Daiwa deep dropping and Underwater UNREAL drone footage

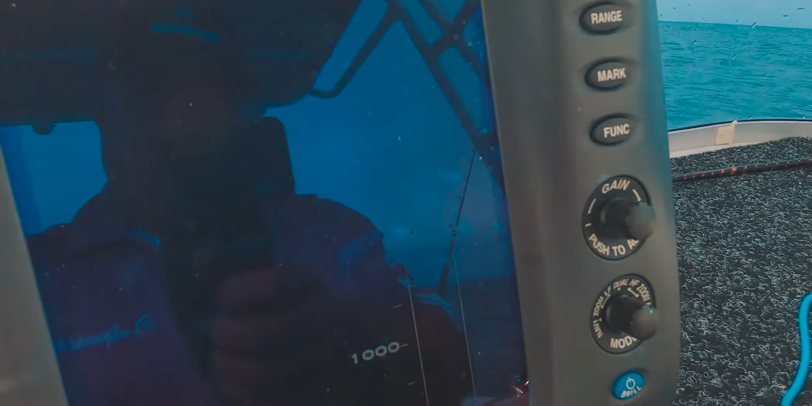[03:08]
And we're fishing at, there we go, we just lost the sound of that.
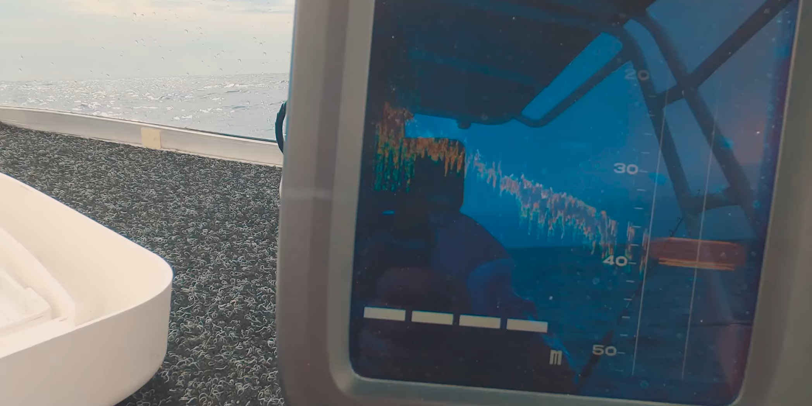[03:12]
It's back again, 150 meters, 200 meters, something like that.